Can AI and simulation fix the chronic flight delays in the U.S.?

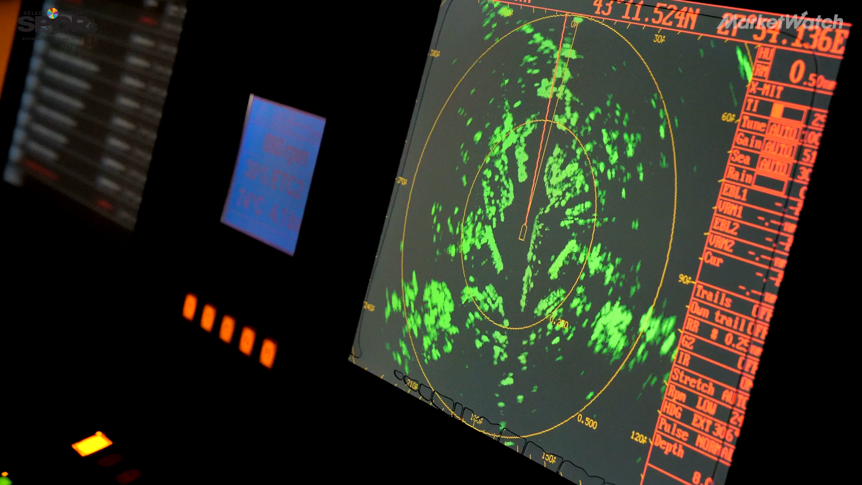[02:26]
There will be a shift from this old-fashioned ground radar technology to ADS-B,